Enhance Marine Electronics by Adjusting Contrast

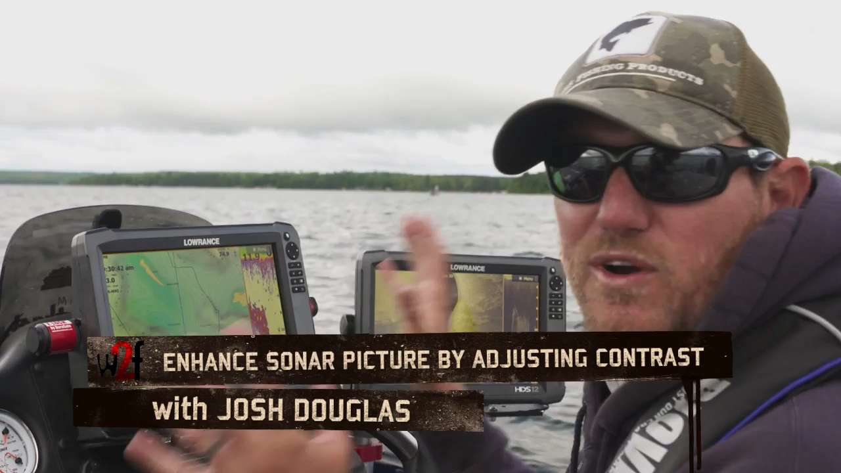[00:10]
hey guys I'm Josh Douglas I want to talk about one of the one of the things I use the most when I'm using my Lowrance and my structure scan which is essentially my side imaging
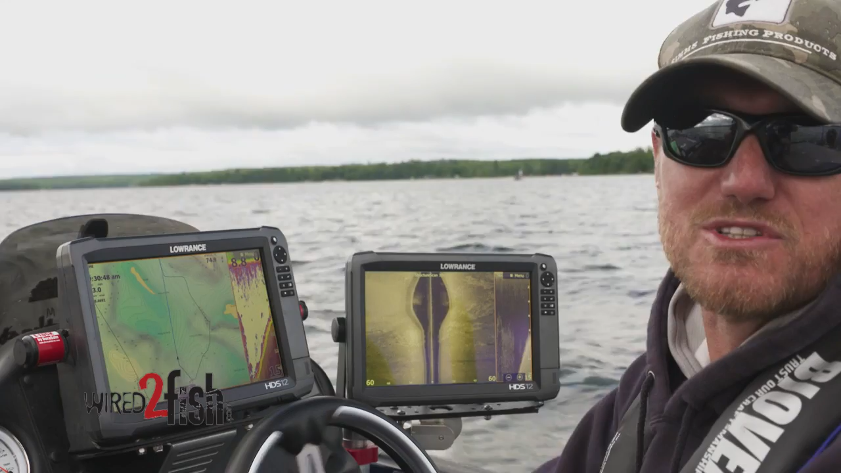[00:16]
when I get to a new body of water it's between my map and my structure scan that's what I'm
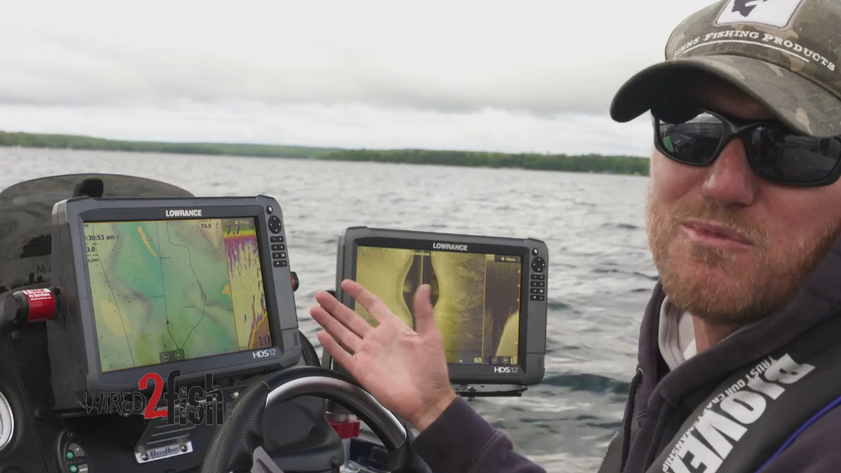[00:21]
using to really get familiar with the body of water and one thing I want to talk about when it comes to my to my Lowrance structure scan is contrast you know so many of our settings are already ready to rock and roll they're perfect I keep them in auto setting but one thing that I'm always playing with is my contrast and I want to walk you through that real quick and why I'm using contrast essentially if you take it today we got Instagram and Facebook and everybody's into photos and if you put
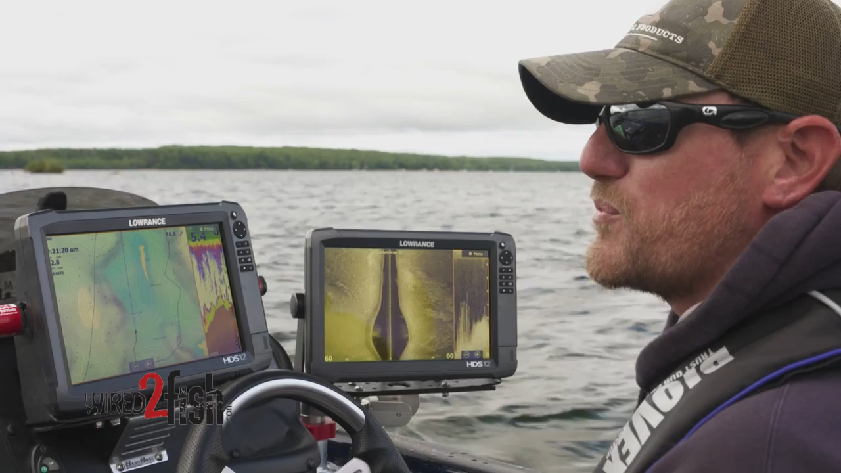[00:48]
it into perspective as far as like a photo goes when I'm working my contrast I can either blow out
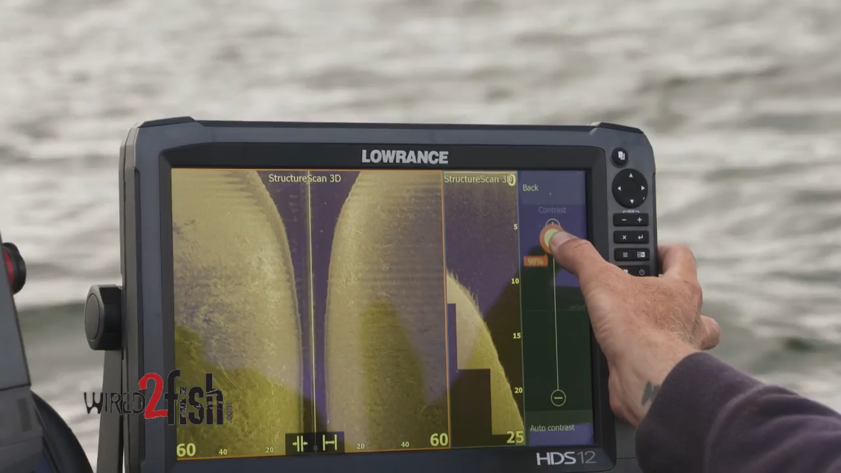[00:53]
my image or I can have an underdeveloped image and it works a lot like a photo if there's too much light it's too white
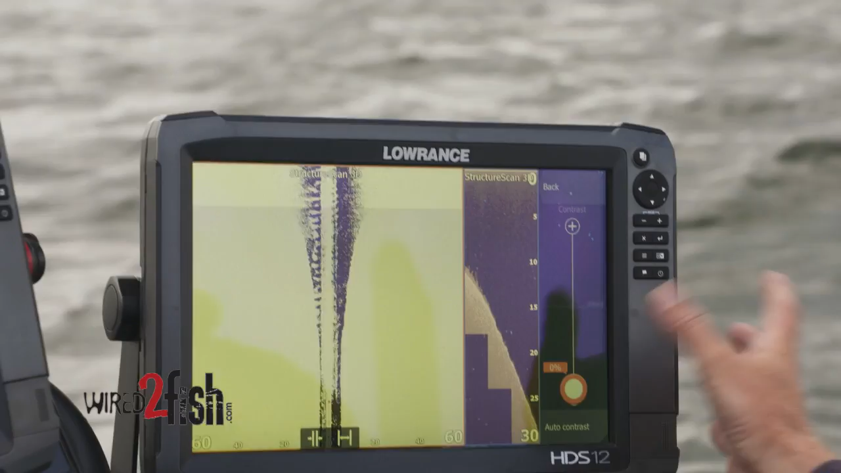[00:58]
I can't see nothing if it's underdeveloped it's too dark contrast the same way Lowrance makes it
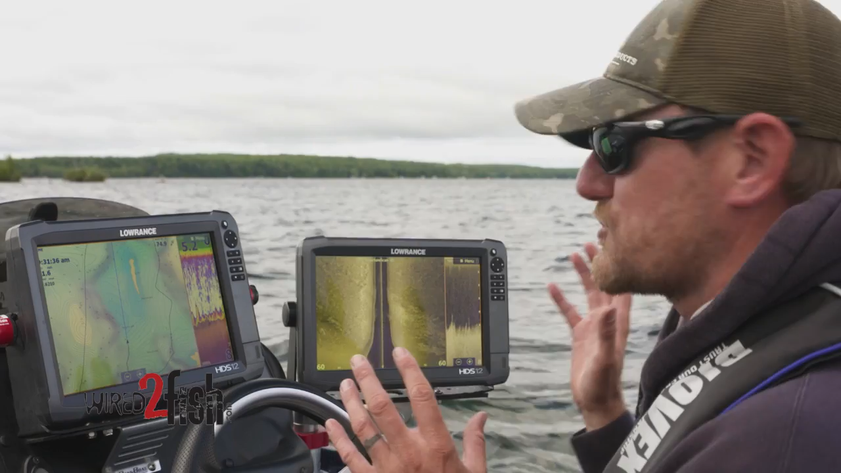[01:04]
extremely easy for us to use that and be changing it on the fly a lot of things can change my contrast that's why I'm always playing with it my depth my water clarity these are all variables that that
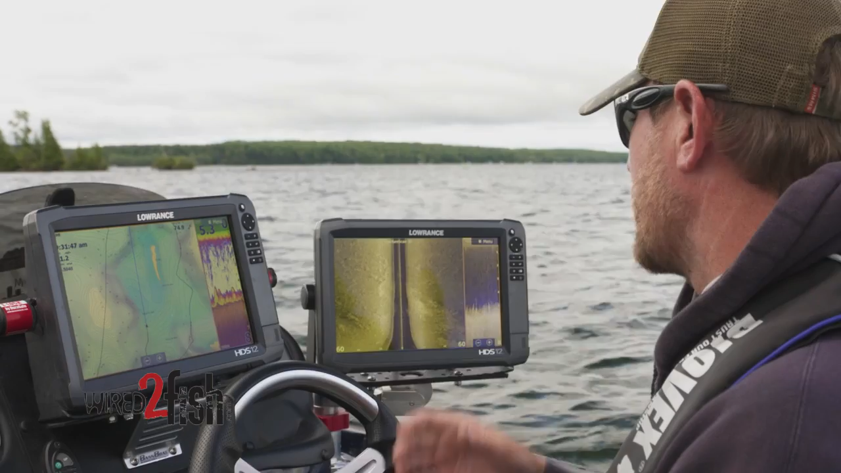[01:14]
keep me keep my finger on the contrast button just to get a better image for me I'm looking for
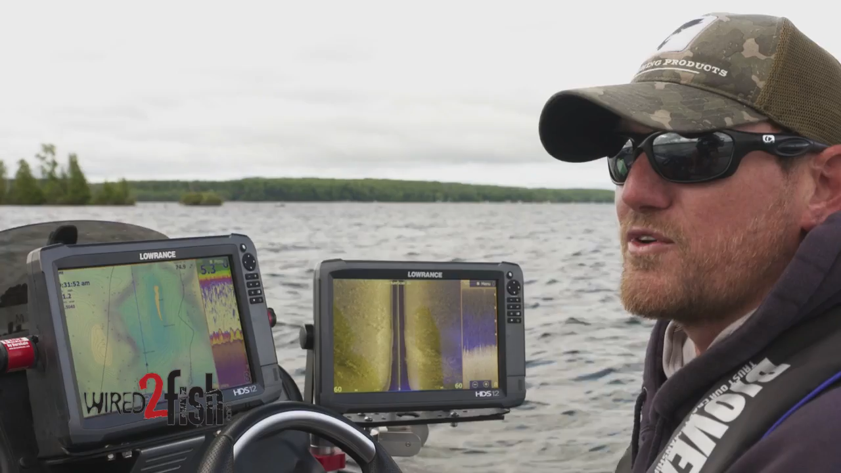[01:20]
white spots hard spots something different in the water so I want to be able to see as much as I possibly can so really it's quite simple you can see here I'm just working these different flats around here with drop
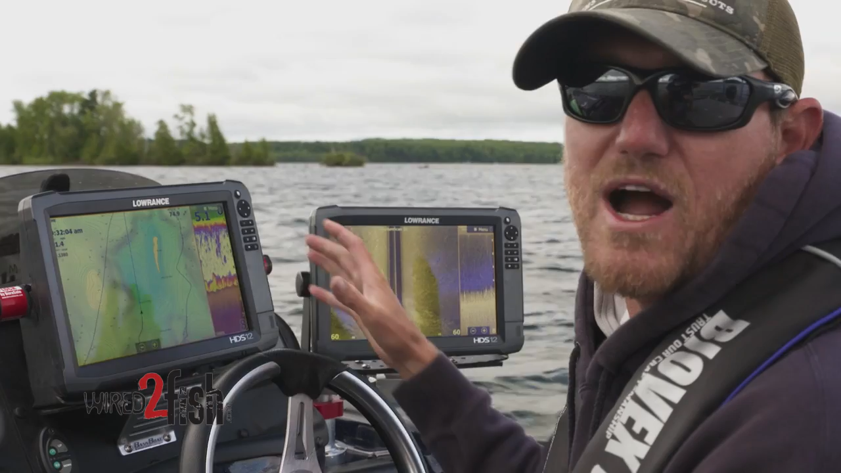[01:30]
offs looking for smallmouth up here in northern Minnesota we got a lot of grass some rocks and drops
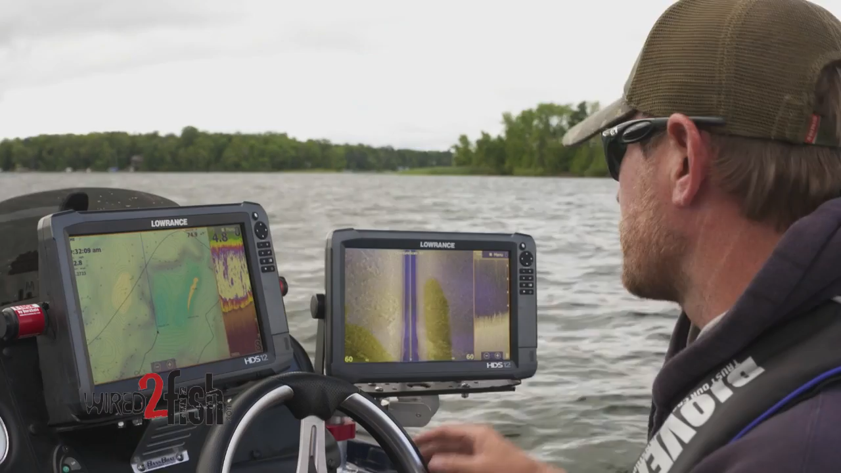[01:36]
I want to be able to see all those so so really it's quite easy all I'm going to do is I'm going to hit my menu button
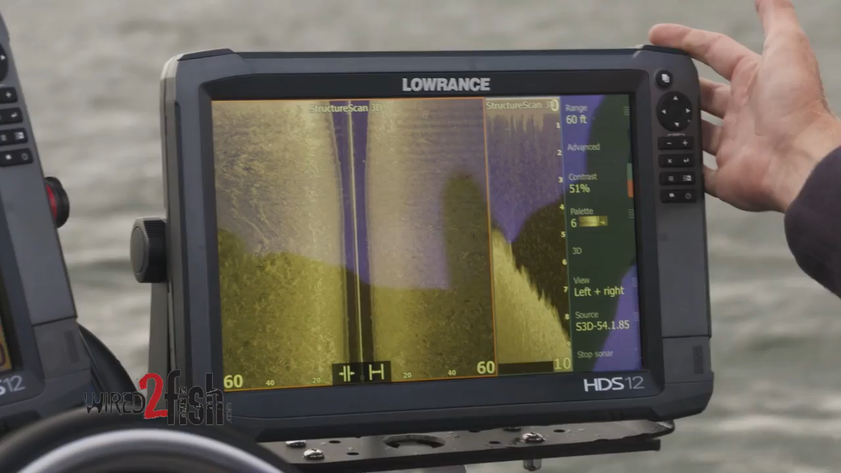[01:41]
and I'm going to go to my contrast screen which is right here this would be an auto setting and that's easy it's going to sit there and move that around for me I like to change that that's how I get a little bit more of an
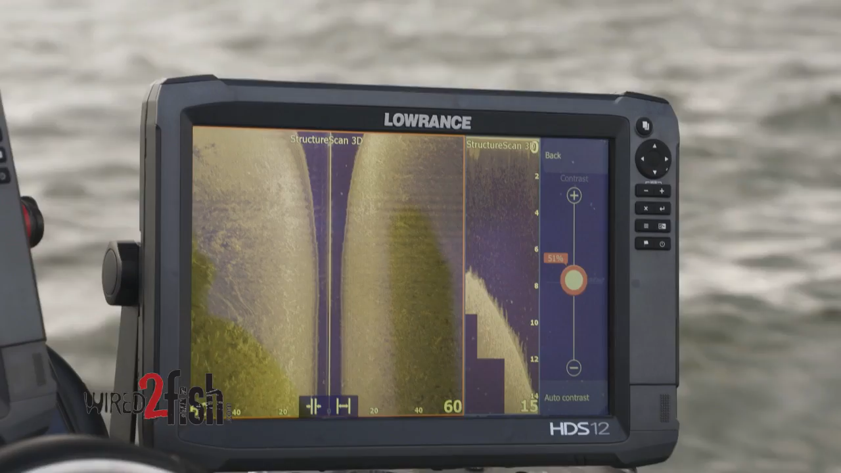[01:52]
advantage on the water and it's real easy I can need to use these plus minuses or I can or I
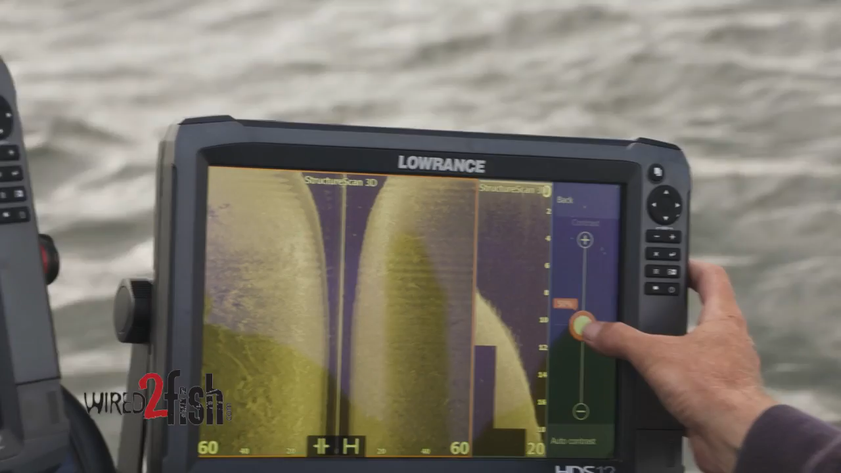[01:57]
can move it like this up and down but you can see if I have an overdeveloped photo that's just
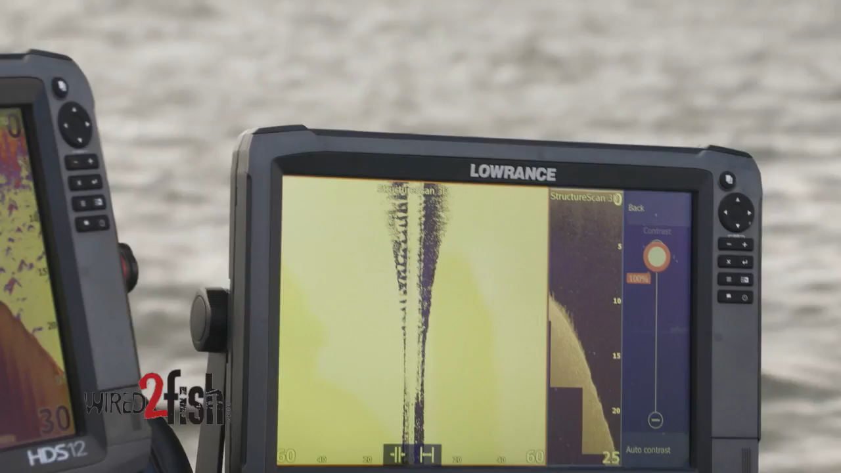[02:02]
way too white I can't see nothing again these are extremes but that's too dark I
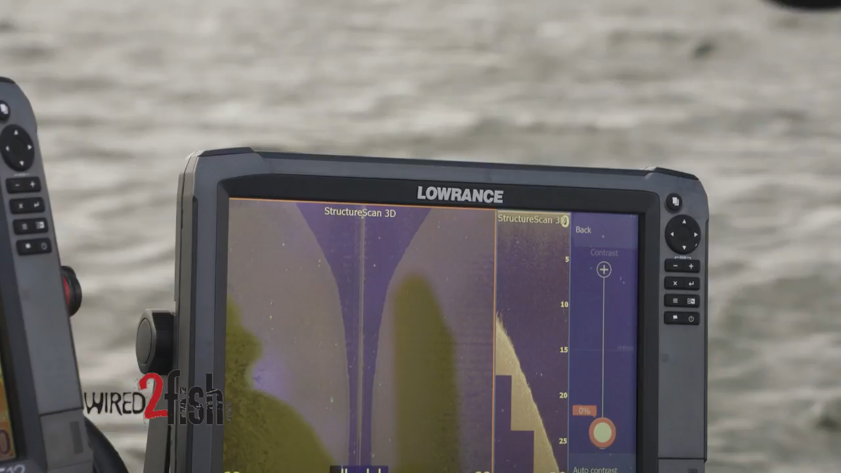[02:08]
can't see nothing there what I'm looking for is I want to be able to get this right in the middle there and then
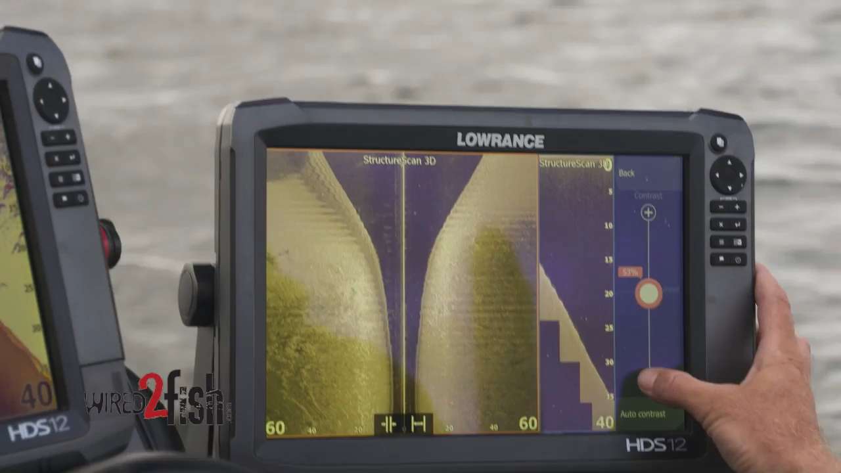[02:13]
slowly fine-tune that just by changing with it I'm looking for these white areas outside the weeds
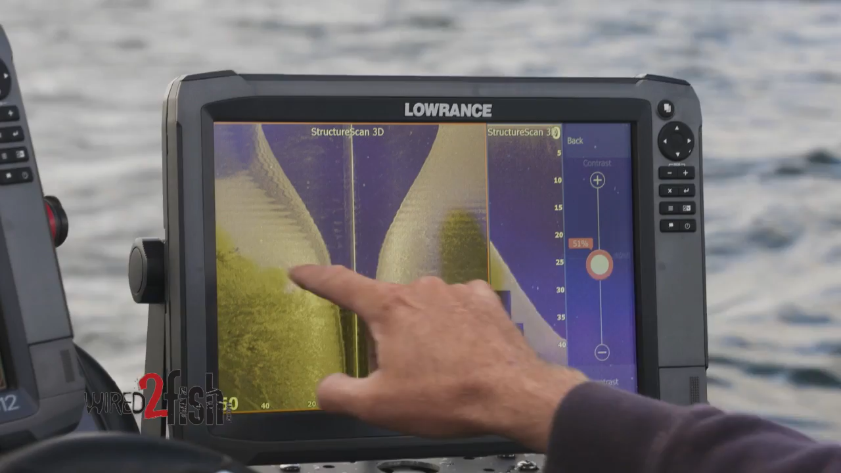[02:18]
these little gravel areas rock piles transition zones where you see from muck